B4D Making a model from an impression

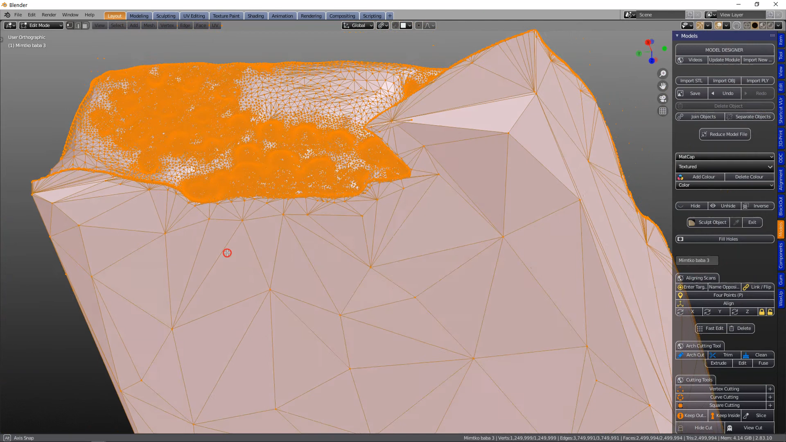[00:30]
the vertexes are very far apart.
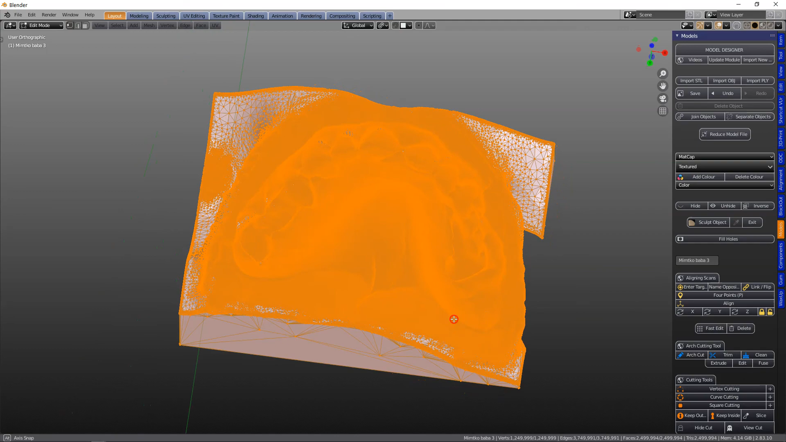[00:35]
So I don't know how this was created,
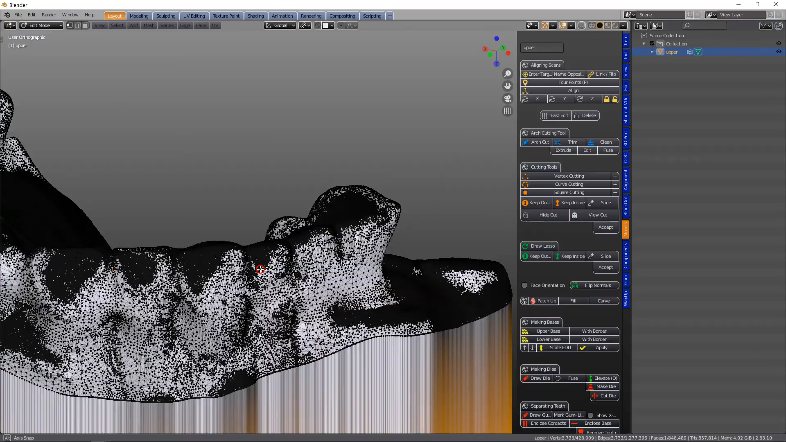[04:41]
So in Edit Mode, we can see we've got all these patches.
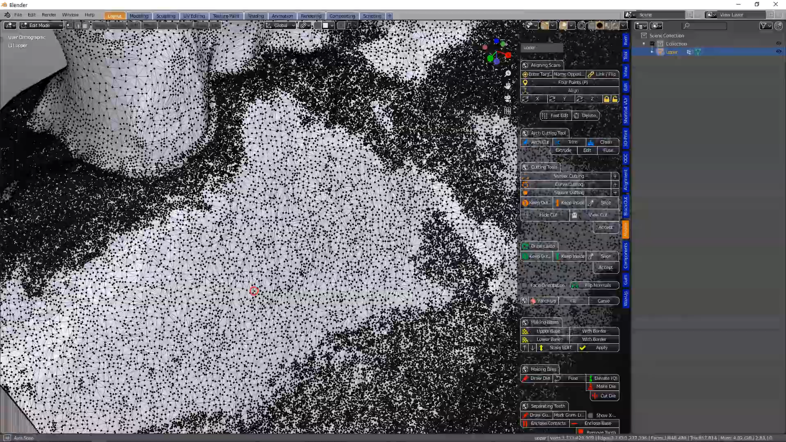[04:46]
So I don't know how this was created, or how these patches have even come into existence.
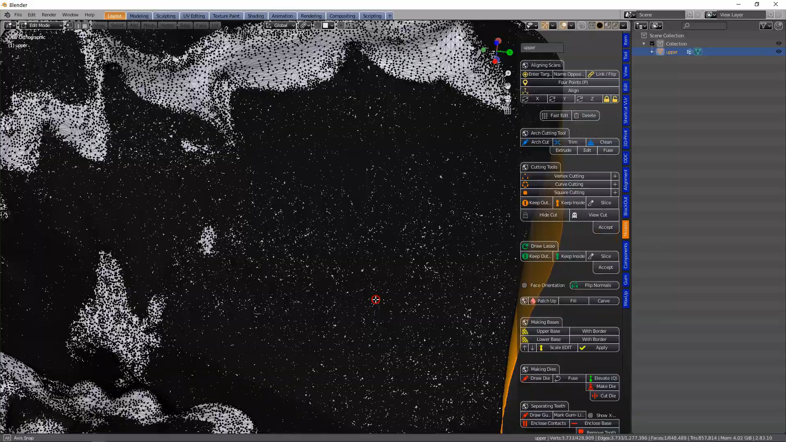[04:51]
Maybe it was sculpted or something. I don't know. It comes from a different software.